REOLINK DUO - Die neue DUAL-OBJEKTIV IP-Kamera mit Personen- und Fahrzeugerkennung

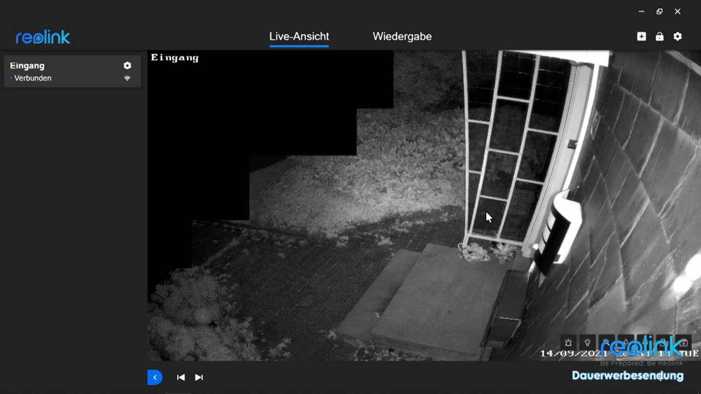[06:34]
Und zwar könnt ihr einmal die Smartphone-App verwenden.
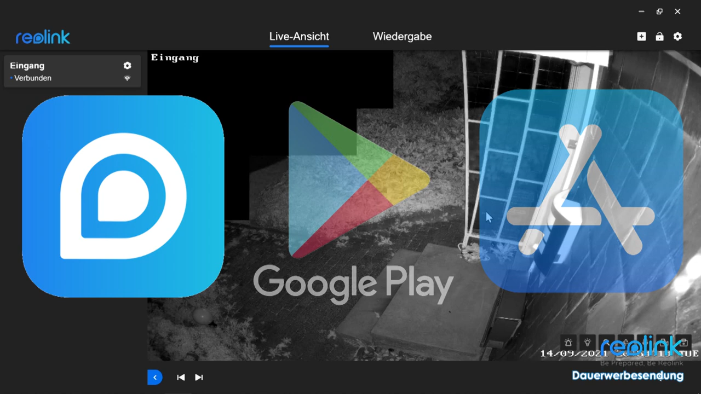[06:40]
Diese gibt es sowohl für Apple als auch für Android im entsprechenden Store herunterzuladen. Ich befinde mich jetzt hier an meinem PC und habe die PC-Software von Reolink installiert. Da alle drei Varianten sich ziemlich identisch verhalten, denke ich, sollte es reichen, wenn ich diese eine Möglichkeit hier vorstelle. Und wie ihr hier seht, hier taucht automatisch schon die Kamera auf. Und zwar ohne, dass wir irgendetwas gemacht haben. Das Einzige, was wir getan haben, ist, wir haben unsere Kamera mit Strom versorgt und sie per Netzwerkkabel mit unserem Netzwerk verbunden.
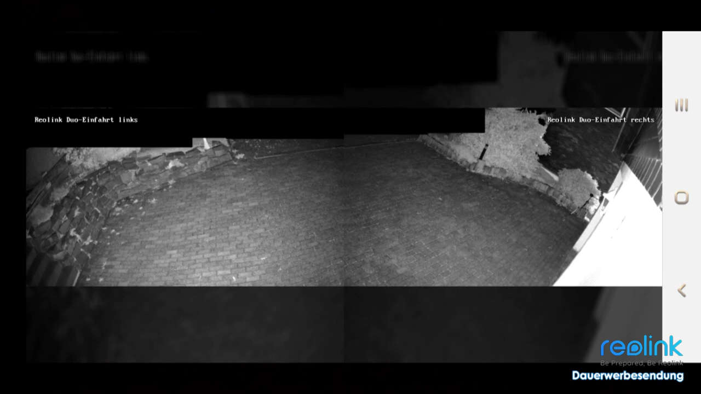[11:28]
Wenn ich jetzt das Handy mal senkrecht halte und oben
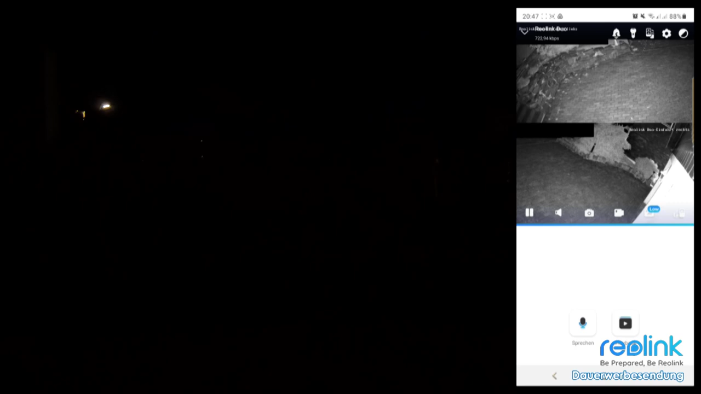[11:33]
über den Button in der App mal die Lampen einschalte, dann sieht man einmal, wechselt die Kamera in den Farbmodus und die Einfahrt ist durchaus gut ausgeleuchtet.